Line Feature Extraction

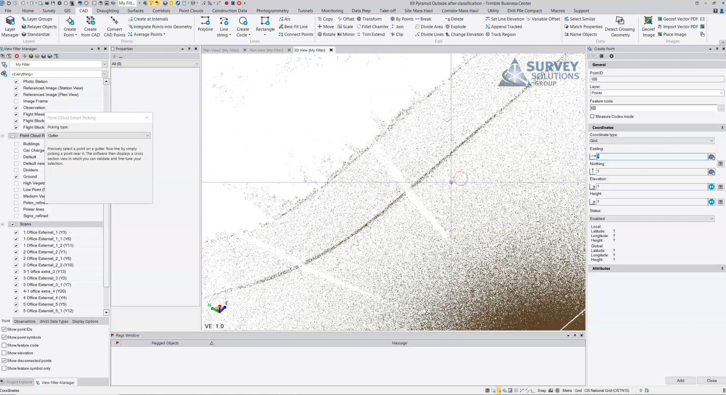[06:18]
and this curb here there's an awful lot of vegetation growing in it and the curb extraction tool
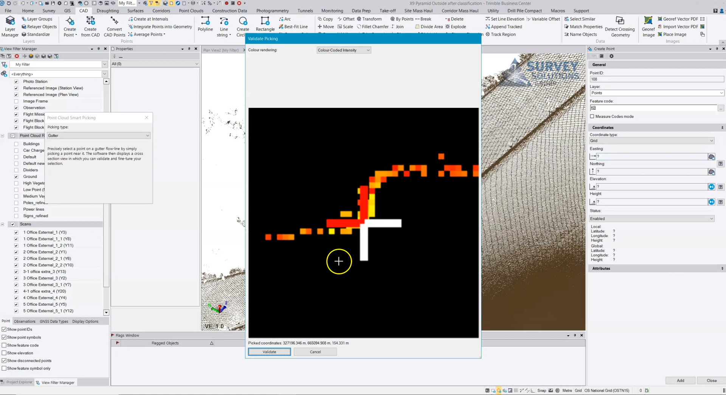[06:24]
can just get a little bit confused by it and here what we do is we get this sweep through the curb we're looking for the minimum point and then we can just validate and we're just choosing accept
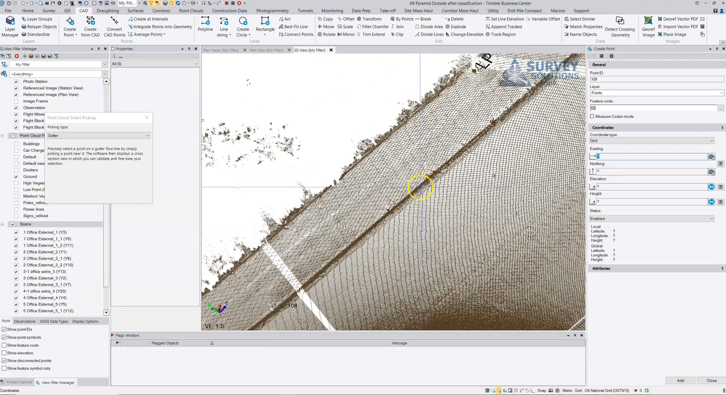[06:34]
and again we're just doing this sweep and what we're looking for really is the heights down here and the face of the curb
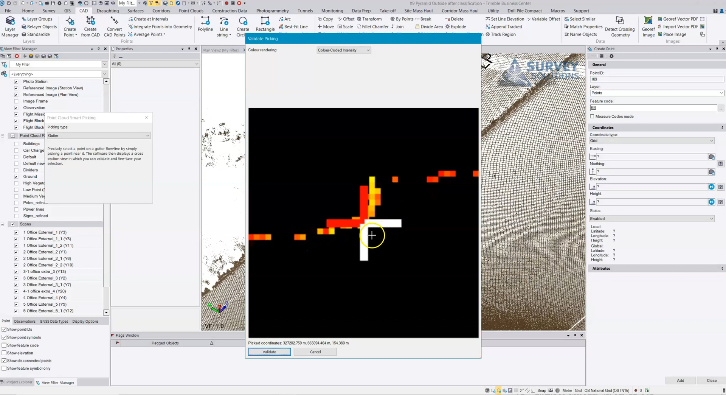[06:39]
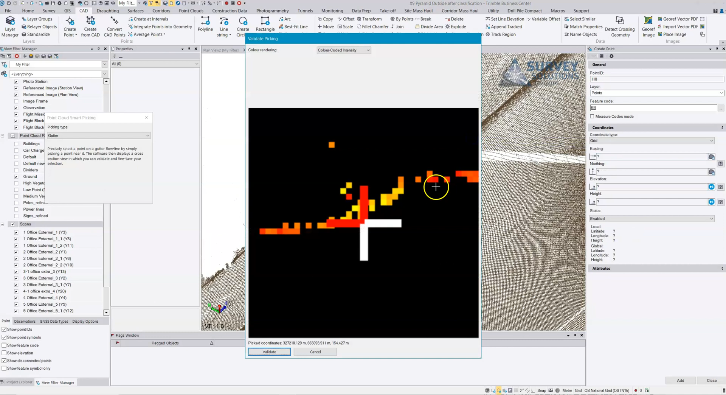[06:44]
and once again this is the top of the curb so what we're really doing is trying to get in here past that vegetation that's getting in the way and you can see here when I look at it yeah that's that's where I want to be I want to get past that there's a lot of moss growing in that in
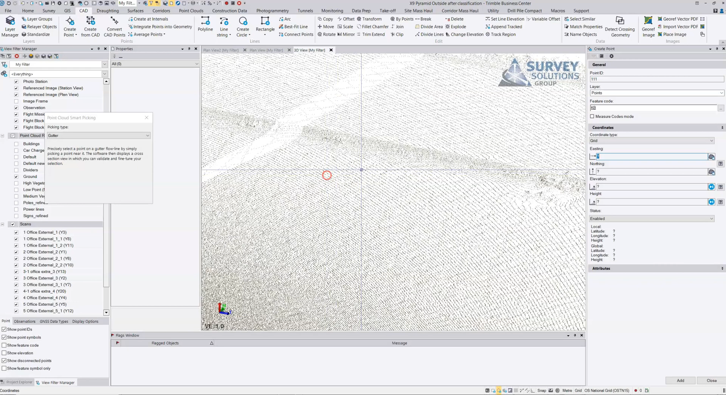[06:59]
that or grass growing in that channel when I select here much cleaner
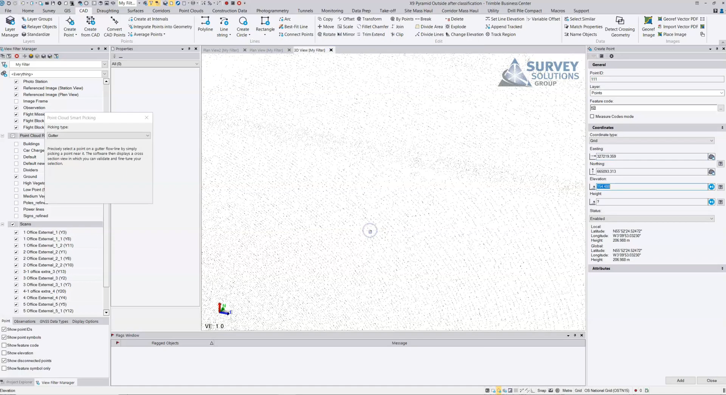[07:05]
and we can just get down into the corner of the curb and we can digitize all of that very quickly
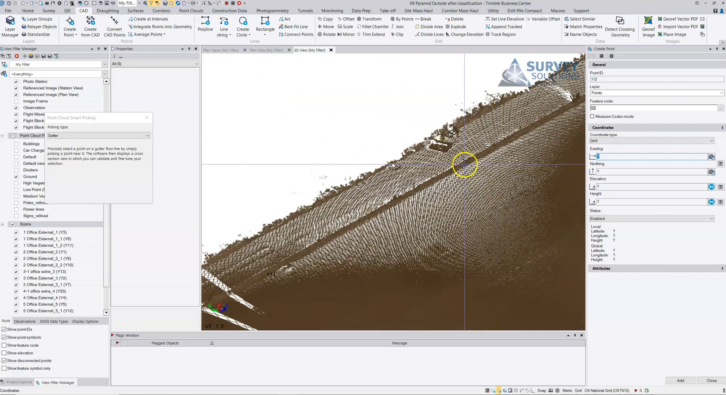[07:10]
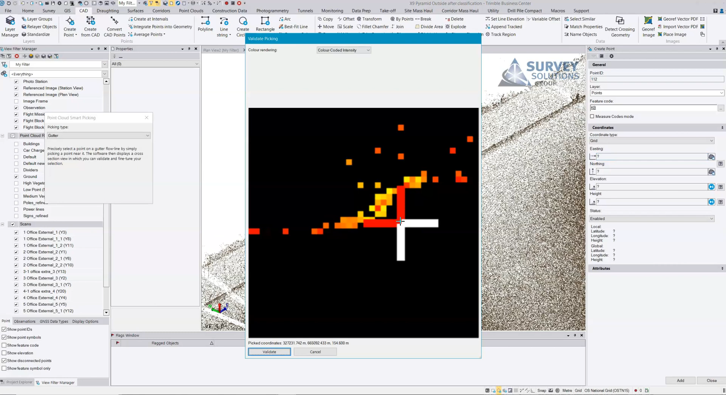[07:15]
again here we've got quite a lot of vegetation we might just decide to cancel that location and look somewhere else and get it here instead which looks
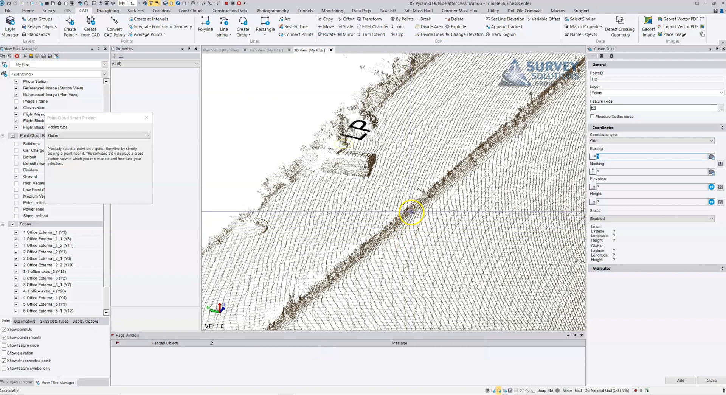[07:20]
more likely and again when we verify that
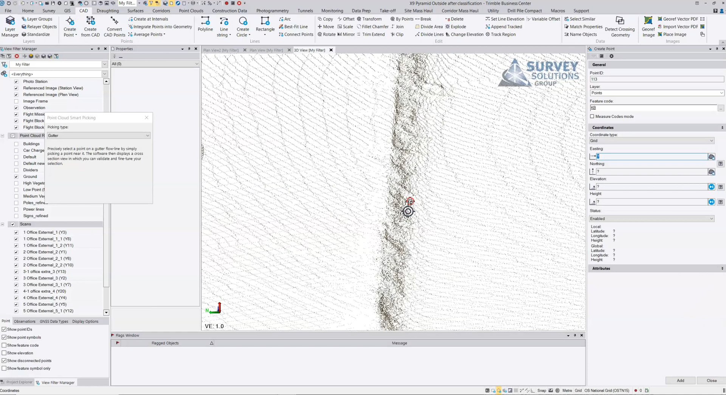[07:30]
that's looking a much better channel position for that curb but there's a lot of vegetation in there
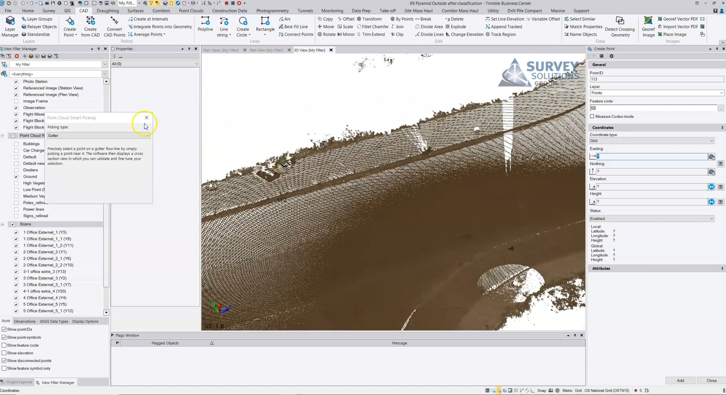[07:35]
so that's a very handy tool for these applications we can also choose variation of it which is face of curb so
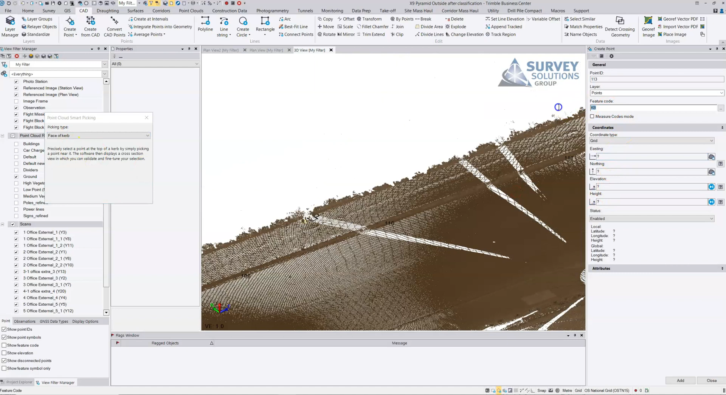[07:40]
if I just change my feature code to top of curb and we just go across to
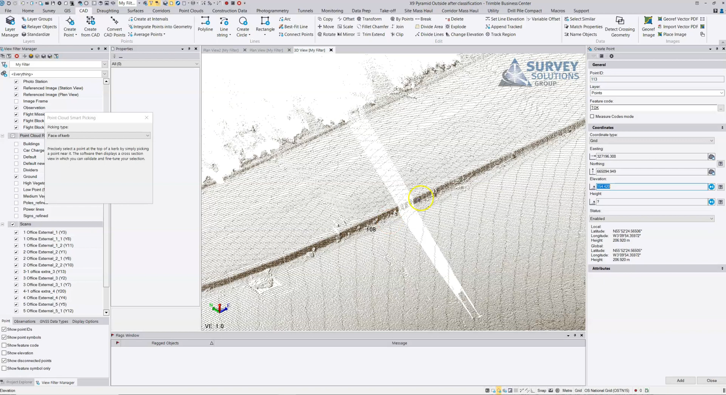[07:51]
and we're selecting and we're just verifying this is much easier for the system to catch out figure out what the top of the curb is
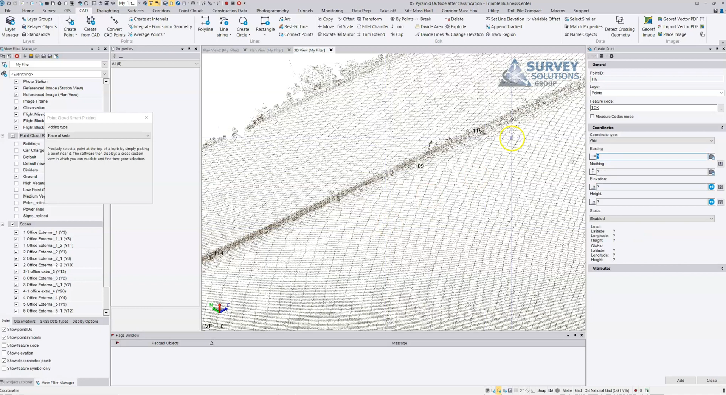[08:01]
and we're just looking for that level on the top of the curb and we're digitizing this in a very quick way
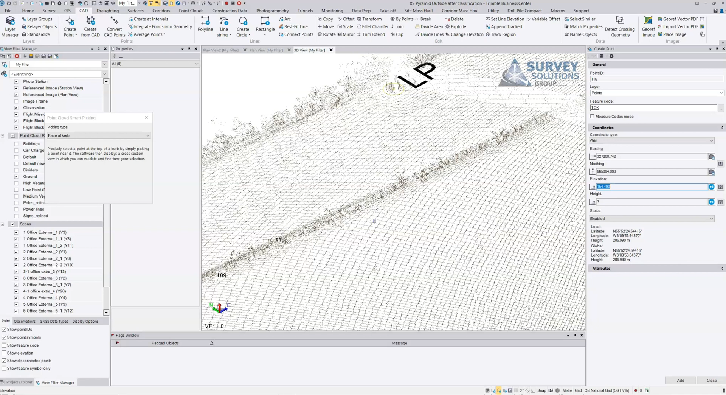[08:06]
again we can just close that